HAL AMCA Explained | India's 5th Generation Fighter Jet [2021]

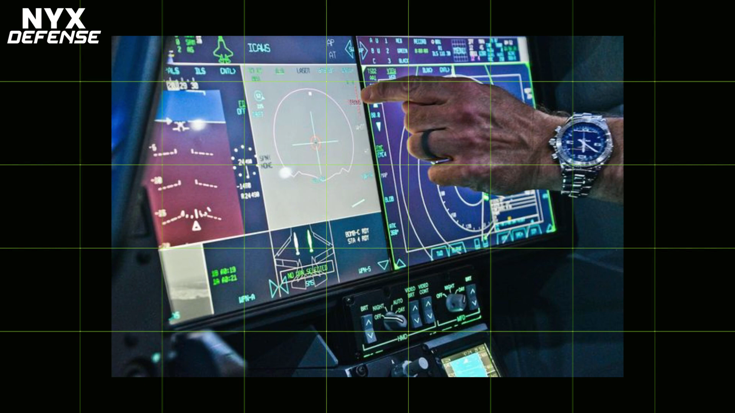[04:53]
With the switches, bezels and keypads replaced with a single large multifunctional touchscreen interface supported by voice commands.